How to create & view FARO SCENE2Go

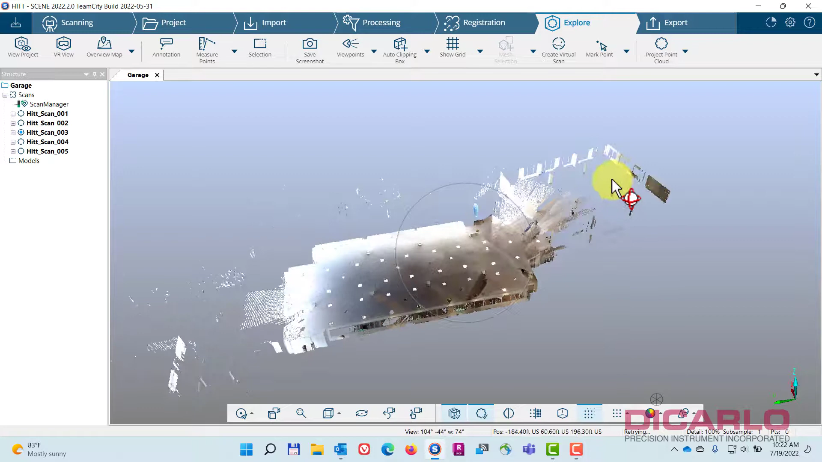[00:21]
or recap or any other means of viewing the actual
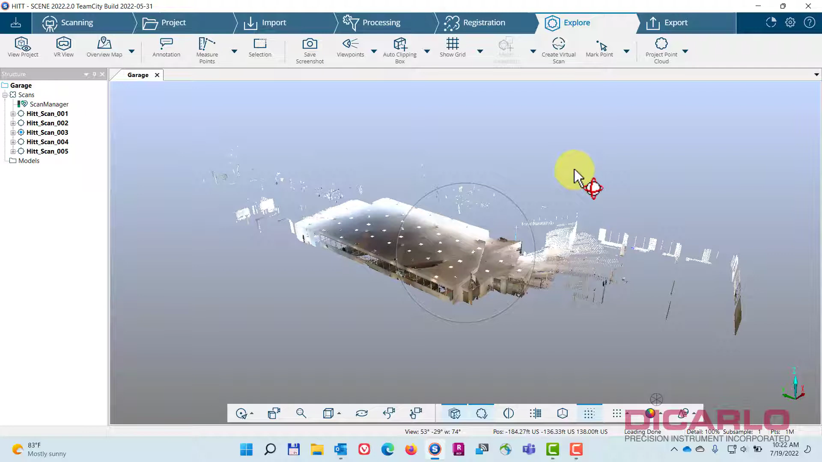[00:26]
data I have a really small project over here five scans this will apply obviously to anything so
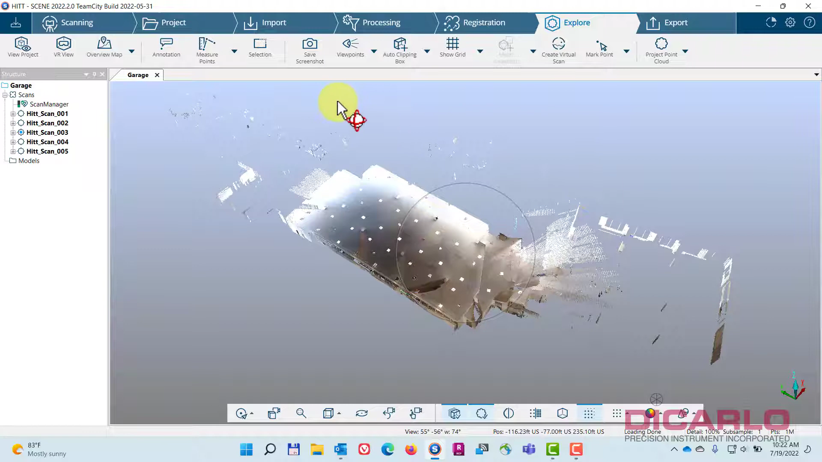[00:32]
besides doing the traditional export to RCP or RCS
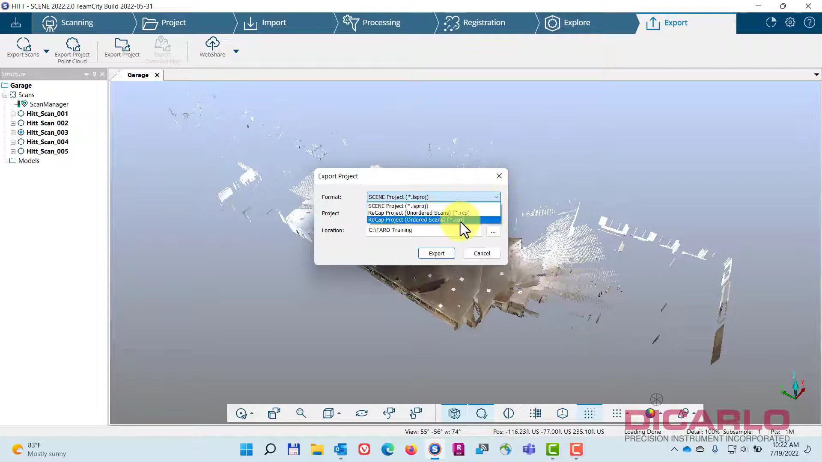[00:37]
or any other formats for all of your scans what you can do is you can
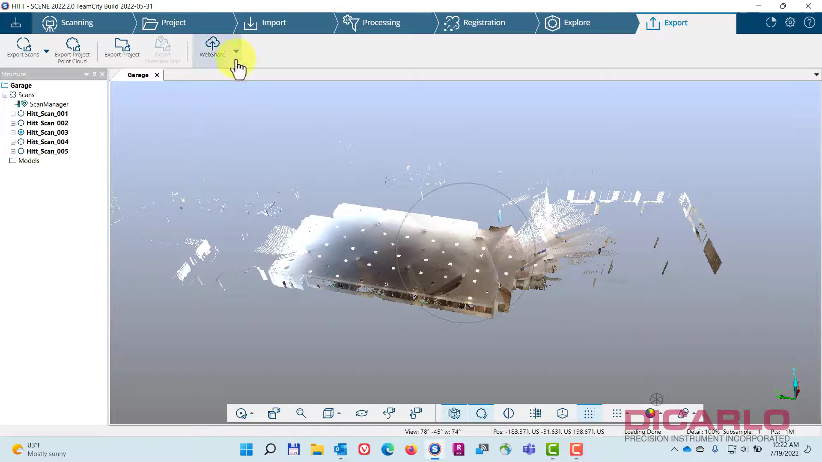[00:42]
create a webshare project this webshare project when being created
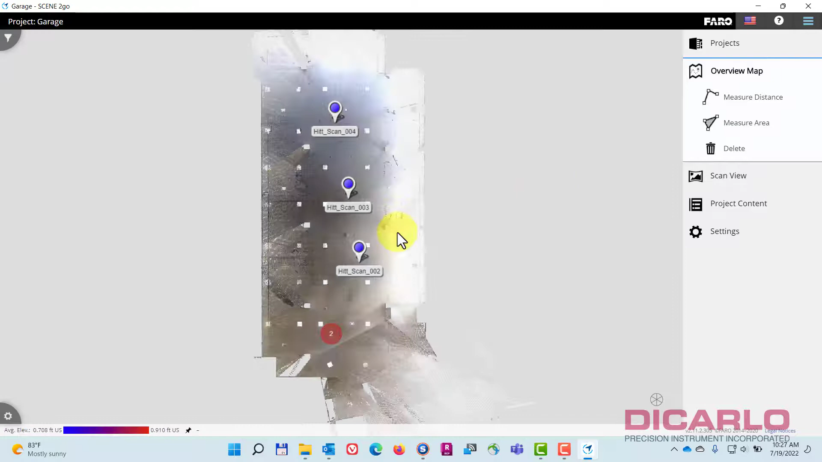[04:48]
and in this view I can go in here and actually view in 3d
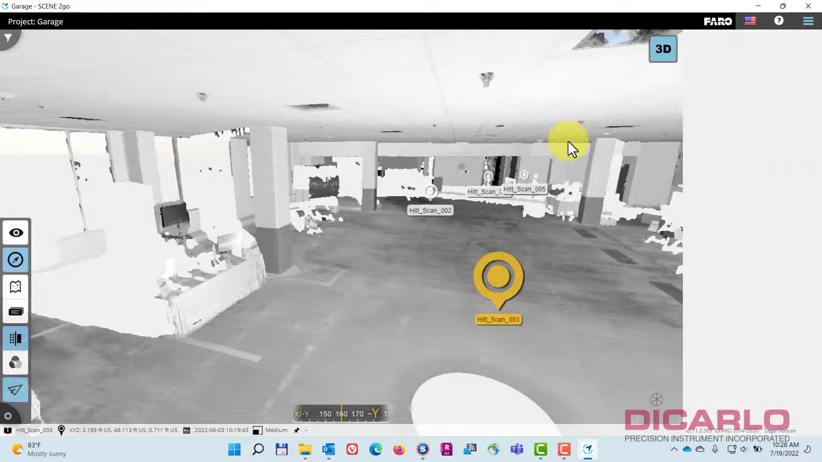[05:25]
take some measurements if I need to know the height of that column for example I'm not very precise there
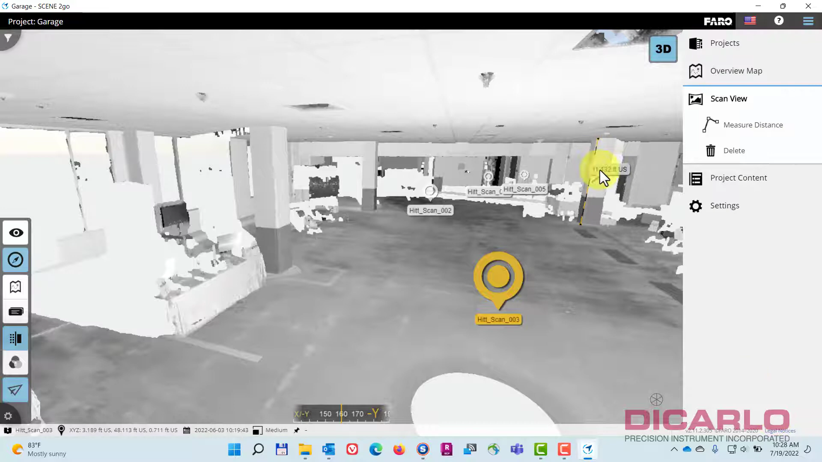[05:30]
but hey that's about 11 feet this is all it can actually do it's really useful especially to for people who have no access to you know